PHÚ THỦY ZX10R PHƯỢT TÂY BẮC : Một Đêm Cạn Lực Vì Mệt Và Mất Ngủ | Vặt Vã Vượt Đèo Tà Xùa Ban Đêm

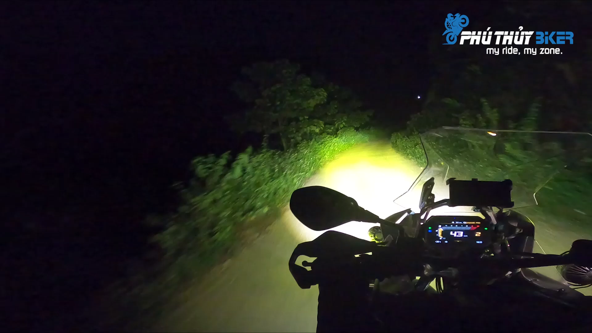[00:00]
Không có đèn nữa mấy bạn ơi, khá là nguy hiểm.
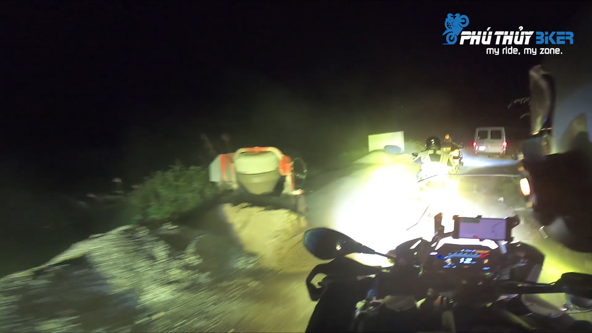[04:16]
Không thấy đường nữa rồi. Phải không thấy gì nữa rồi.